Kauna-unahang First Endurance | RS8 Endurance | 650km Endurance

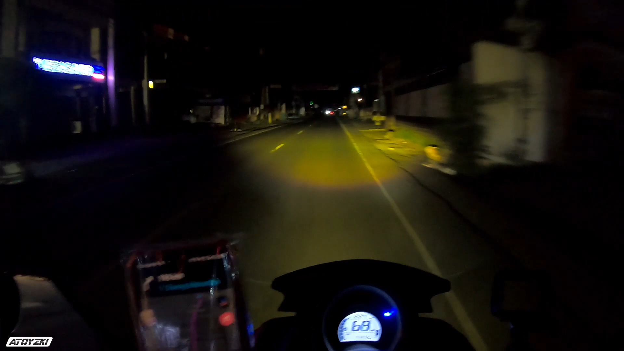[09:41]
Shoutout nga pala sa mga nag-guide ng mga nanonood ng endurance. Kasi pag alam nilang medyo delikado, pinapabagal nila kami. Nag-signal sila. Thank you sa inyo.
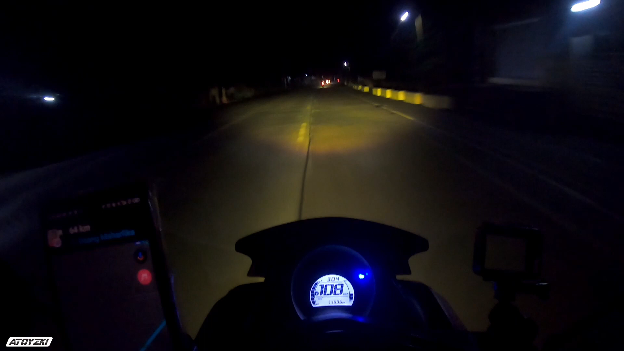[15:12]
Ito na. Ito na ang mga bangkihan. Ay, nako, mambon. Lord, please, huwag niyo papaulanin. Huwag niyo papambunin, please. Yung mga bus yung nagpapatagal sa amin, tsaka trucks. Kasi masyadong malaki, ang hirap overtaken, at tas ang bibilis pa nila, kaya dyan ay bumabagal.
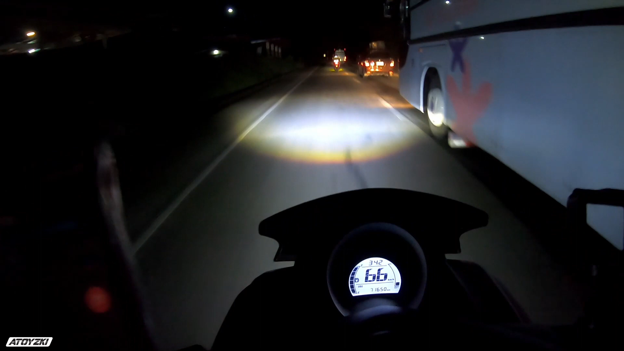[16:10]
Ako may isa pang bus. Grabe, dalawa yung bus. Ang bibilis magpatakbo nitong Florida oh. Kamote talaga magpatakbo tong Florida eh.
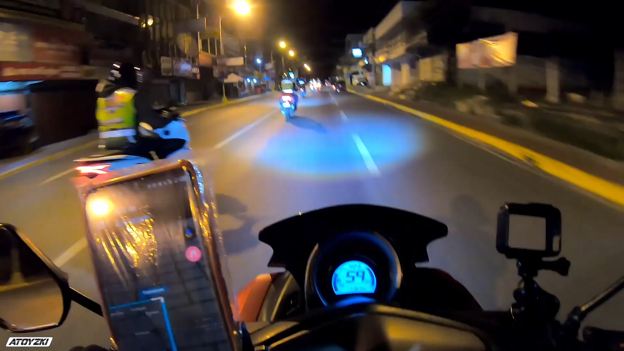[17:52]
Medyo iba ang tinuturo ni Waze ah. Sundan ko na lang itong mga to para at least sure.
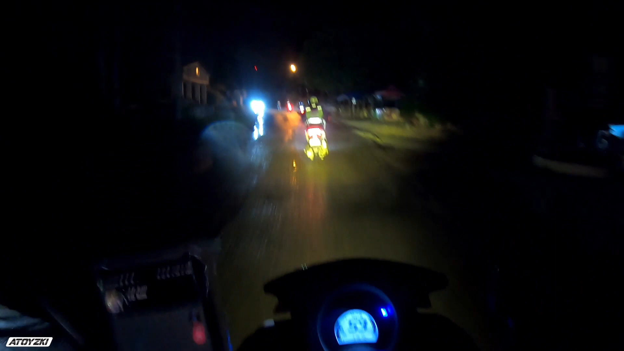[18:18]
Nataka ako na medyo iba-iba yung dinadaanan ng mga rider ngayon. May dumiretso kanina, tapos kami kumaliwa eh. Sundan ko na lang itong mga to. Bahala na.
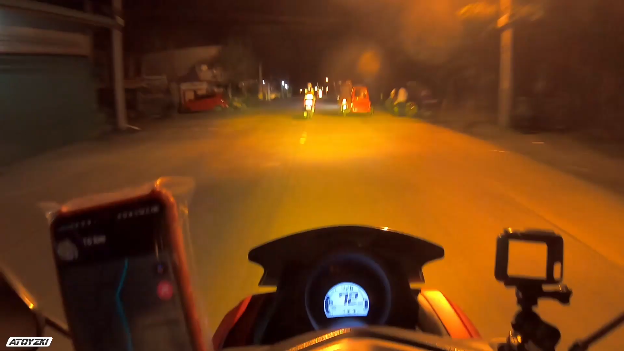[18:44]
Woo! Ganda ng kalsada rito, man. Spaltong spalto. Apa, sarap. Grabe. Ganda ng kalsada. Ramdam mo yung kapit ng gulong.
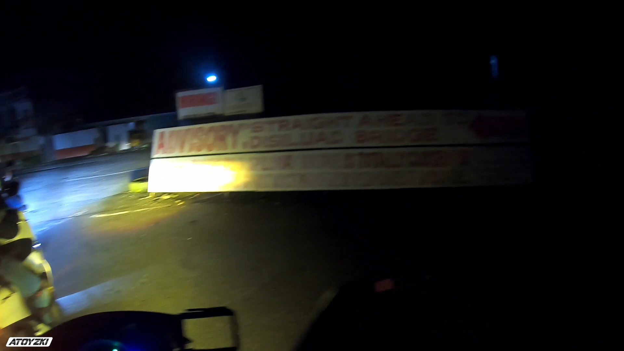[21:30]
Straight ahead to Sula. Ito? Dito ba dapat?